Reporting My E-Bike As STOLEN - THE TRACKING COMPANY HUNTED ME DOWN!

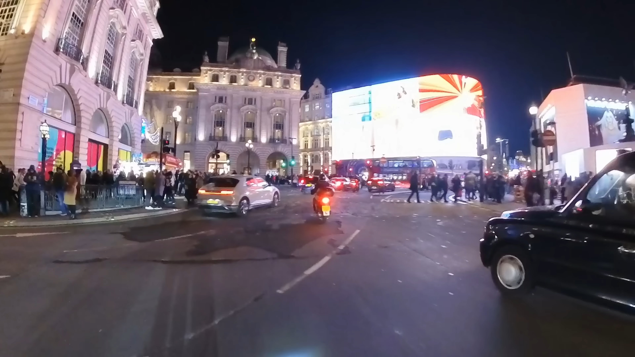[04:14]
we head down regent street maybe yeah
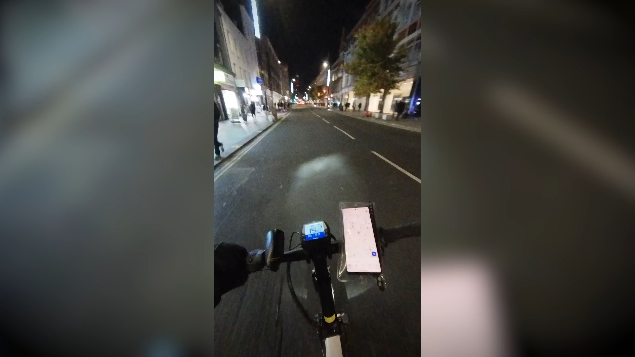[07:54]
should be home in here we are i think we're close to top of the road